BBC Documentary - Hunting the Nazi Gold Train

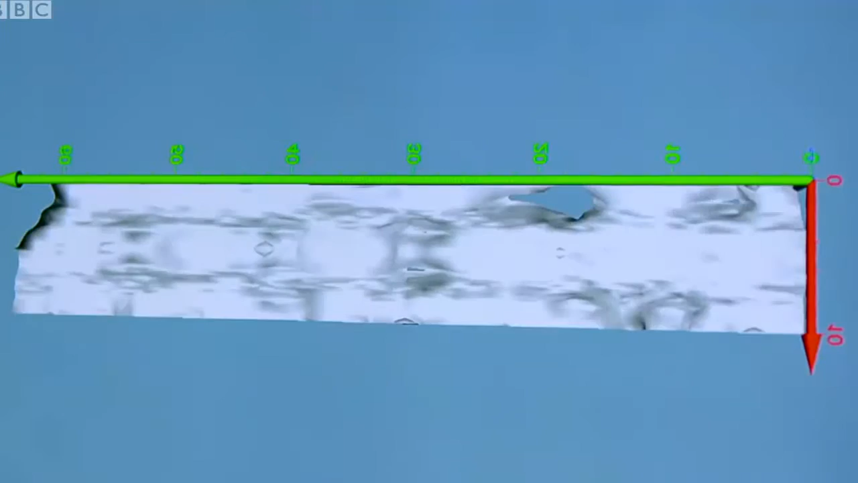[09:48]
What the radar technology revealed convinced them there really was something unusual at the site.